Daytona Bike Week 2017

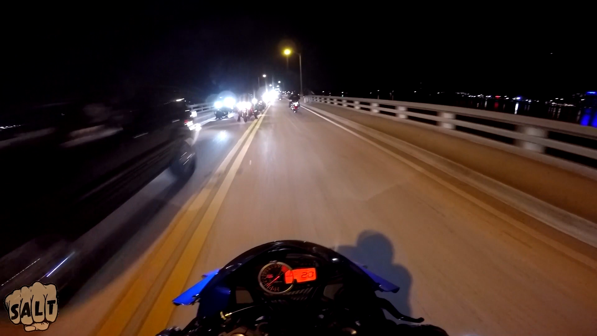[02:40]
Alright, that's pretty much it, like if you have never been to Daytona for bike week, that's pretty much what you're missing right there, except for the view. Last year we left here and it was like the sun was going down on this side of the bridge and it was fucking sick, but this year, we're fucking, we're fucking terrible with time, and now we're going across it, and it's dark outside, it's actually 8, it's almost 9 o'clock, it's way past my bedtime, I gotta get home, I'll talk to you guys later, PEACE!